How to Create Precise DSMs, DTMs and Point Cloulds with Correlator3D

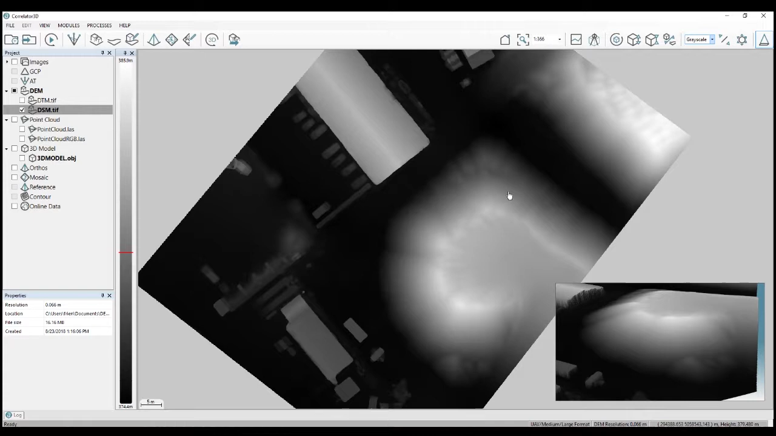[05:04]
As you can see on the bar here on the left, it's going from 374 to 385 in the brightest color in the higher elevation. But now, obviously, with software, you can use different way of showing this information. So why not turn this into color? So it's already more visual. And you can also simulate a shading, like you would have sun rays on a certain angle. So you can use in Correlator 3D this option here to shade with them variations.
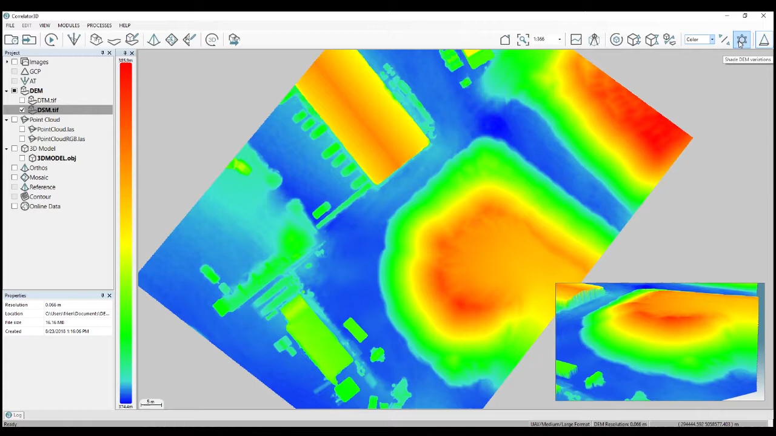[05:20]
And right now, we start to having something that really looks like Soterian. But this is all artificial way to represent what is in its simplest form a grid of numerical values. And so that's why we will say that a raster grid, an elevation raster grid is a 2.5D in terms of dimensions, meaning that it's first a 2D plan,
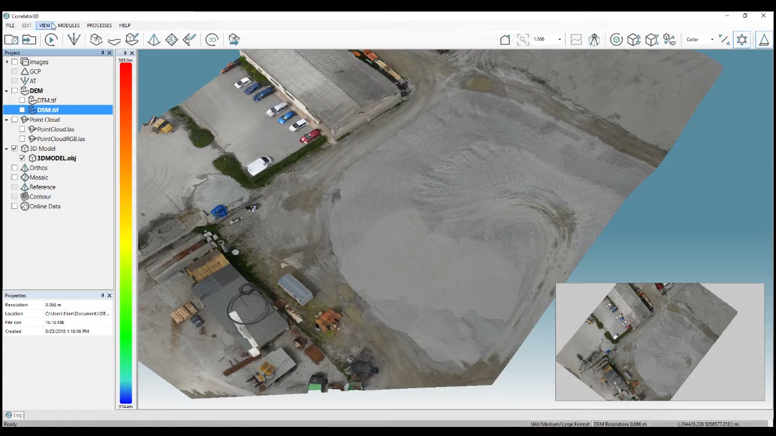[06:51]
So this is a real 3D format. If I'm showing you a mesh here, I'm just going to close a couple of things. So a mesh is a series of nodes which represent a different point of elevation that are all linked by edges forming triangles and facets. And all these nodes have a real 3D geometry. So they store an X, Y, and Z.
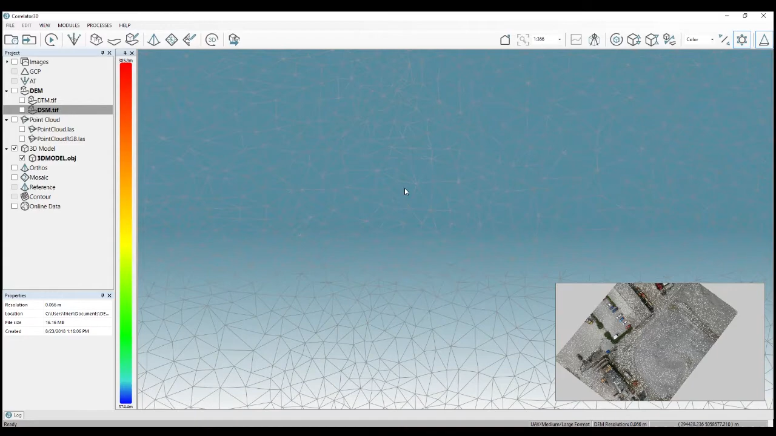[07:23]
So that's why mesh is considered a real 3D model. And it's a continuous model.
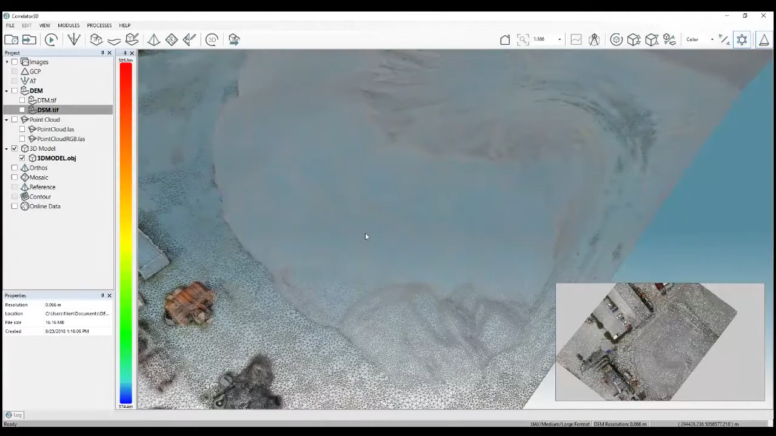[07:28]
This is what it will be used for a 3D model, as you can see here. And but traditionally kind of strange because that the TIN model in the different software was always kind of a proprietary format, always difficult to exchange from one software to another. And for this reason, the regular grid seems to be most used and also more easy to integrate into a GIS and for doing things, many different analysis.
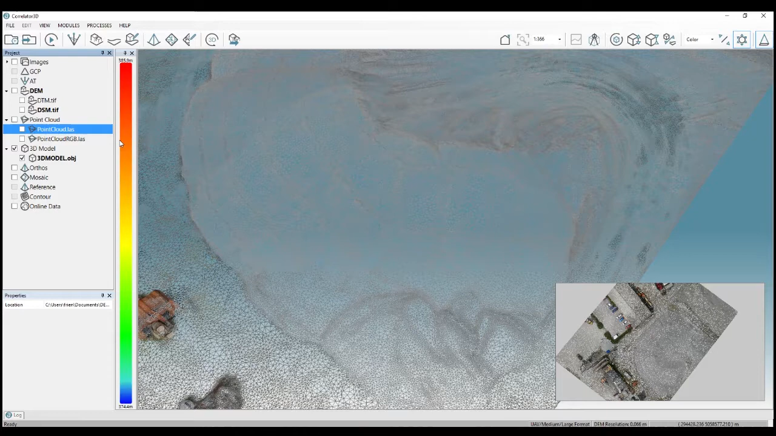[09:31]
You would kind of need to transform it into something else if you want to be able to use it or analyze it. So what I mean by that is a raw point cloud is very dense, has a lot of information, but this information is in a very rough format. So what you have is points, but there is no relation with all points between them.
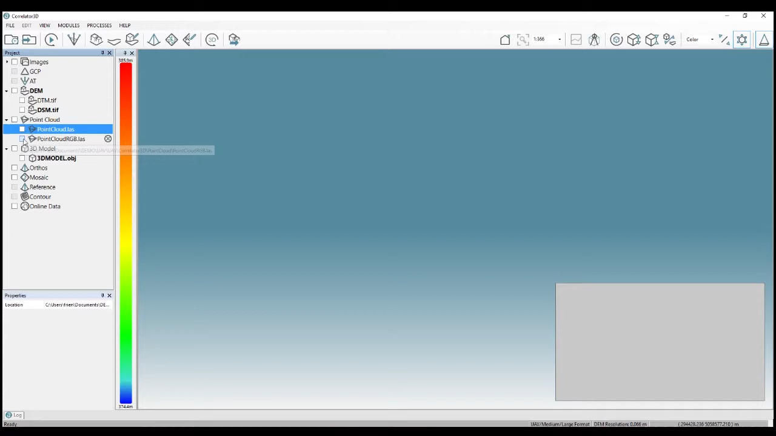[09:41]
And so I'm showing you here an example of a point cloud. So we have all different points like this. So you see again, we have, we can see our Terran, it's representing in 3D.
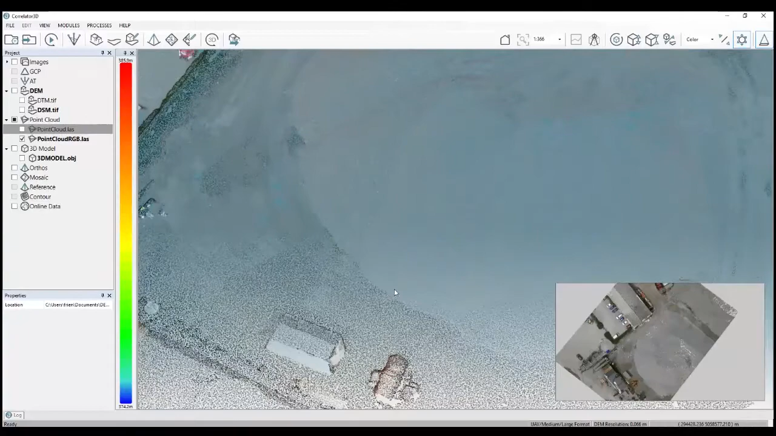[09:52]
So point cloud is 3D format, and at each point store an XYZ geometry. So it's a real 3D format. But because it's just a cloud of points that are kind of having no relation all together, it's very difficult to analyze, to do an analysis in its rough form. So you need to transform either, you will have to triangulate it into meshes or maybe interpolate it into a raster.
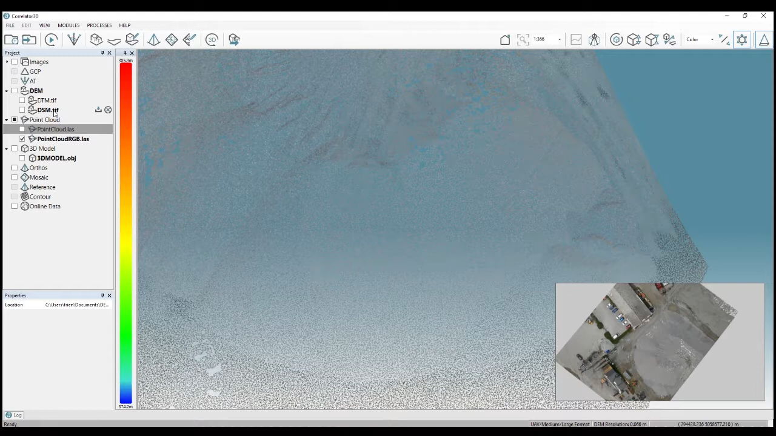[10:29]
And then you will be able to work out from the point cloud. So this is the last format. The point cloud, just to conclude, is a vector format, it's points. So it's using the vector geometry.
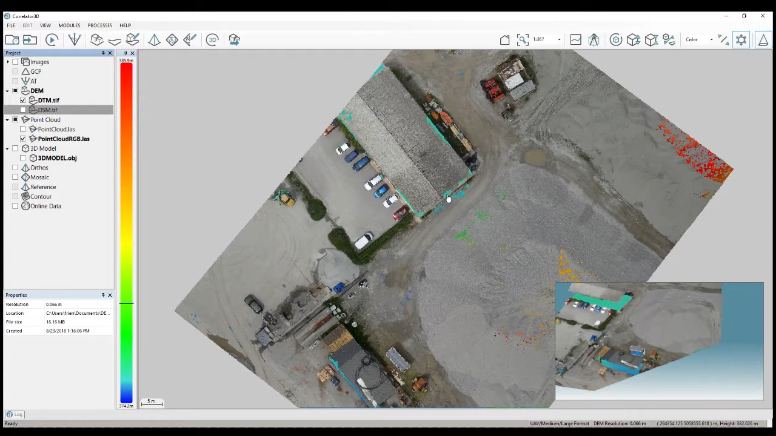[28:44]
And you can have the point cloud. In this example, as you can see, the point cloud has been colorized on the mosaic. So if you generate a mosaic, first you're going to have a point cloud that will look like this. So it will just simply be in color, you see.
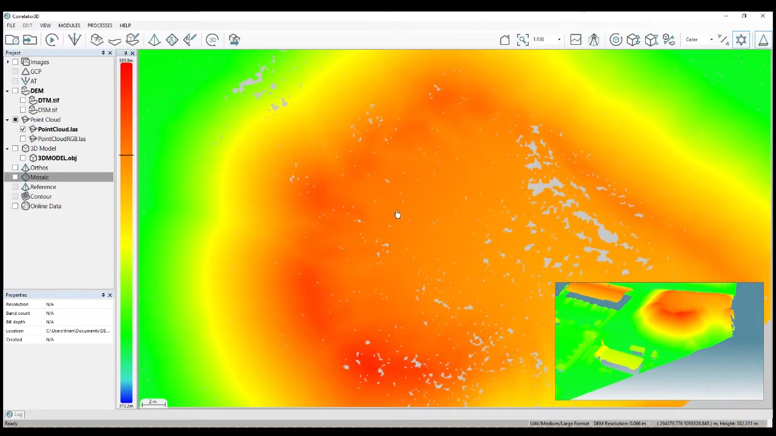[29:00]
So there is no RGB information yet in that point cloud. So if you want to colorize your point cloud based on your mosaic, you will go in the processes here and you will do the point cloud colorization. You need to have your mosaic selected here. And if you go and do the point cloud colorization,
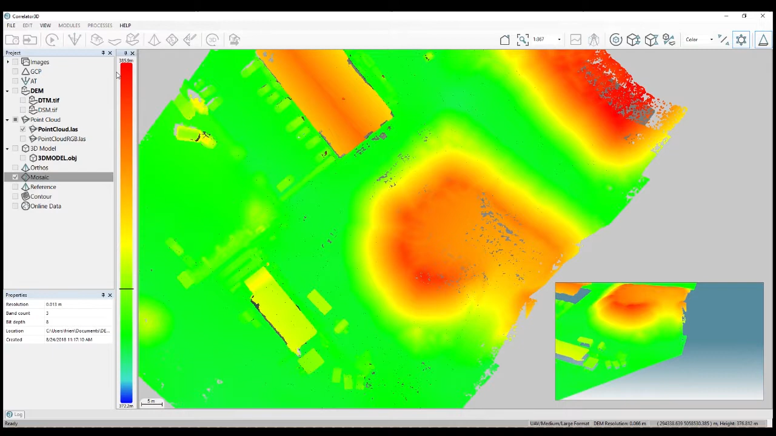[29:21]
the software will, for each point,
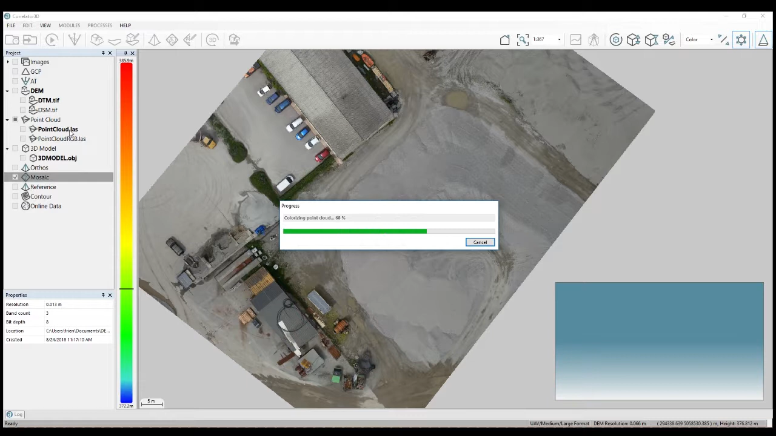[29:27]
will look into the mosaic and associate the RGB value of the mosaic and it will store that in the point cloud for each point. So that way, you will have this artificial way of having your point cloud colorized with the mosaic. So this is what you can do before exporting the LAS. So once, as you can see, it's always created in the LAS format for the point cloud.
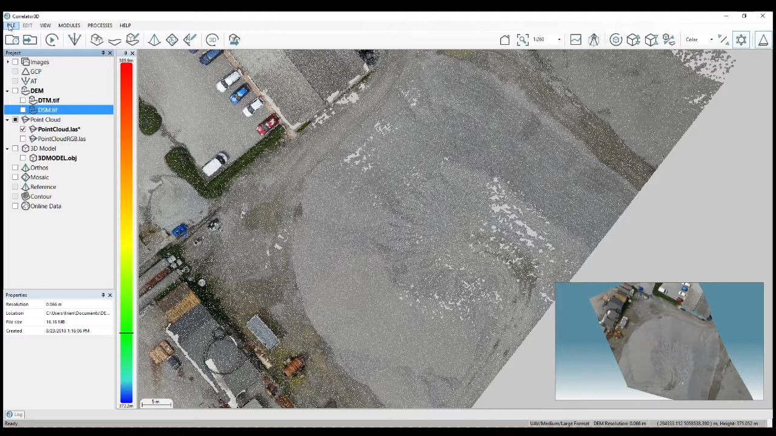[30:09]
about on your DTM or your DSM, that will be always possible to export your raster then into a LIDAR LAS at any time. So if you decide to edit, do some addition in the software, then after that you can save and export a point cloud into a point cloud again, if it's what you need to deliver.
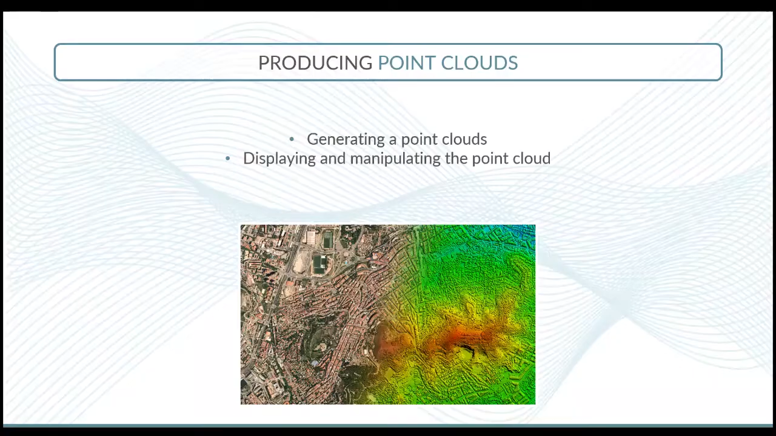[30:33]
Extracting a DTM automatically in Correlator 3D, we have a very powerful tool that will use a surface model and will kind of detect the surface object by looking for a difference of elevation elevation with a certain angles and filter out these objects of the elevation model to create a terrain model.